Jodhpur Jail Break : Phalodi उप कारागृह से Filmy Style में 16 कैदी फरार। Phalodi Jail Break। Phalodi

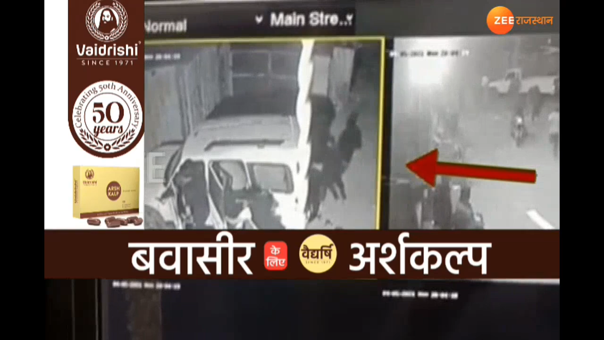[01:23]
अब ये देखना बेहद में तुपूर्ण है कि आखिर कब इनको वापिस पकड़ा जाएगा और कैसे ये भागने में सफल रहे हैं ये पूरा घटना क्रम CCTV कैमरे